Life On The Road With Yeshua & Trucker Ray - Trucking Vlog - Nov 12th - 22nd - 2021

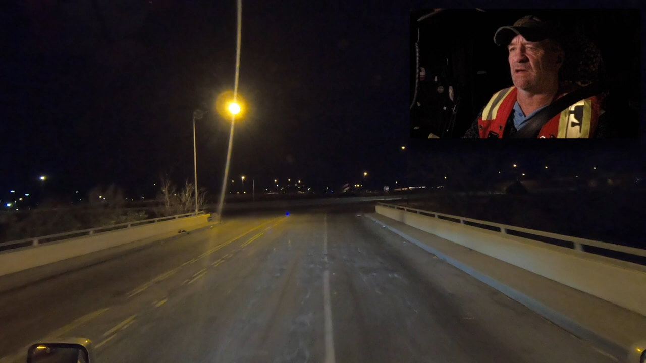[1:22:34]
Once I get onto the interstate, I'll be fine, but these roads are terrible. They really are. So I got another, I don't know, not very long, 16 minutes to go before I get up there.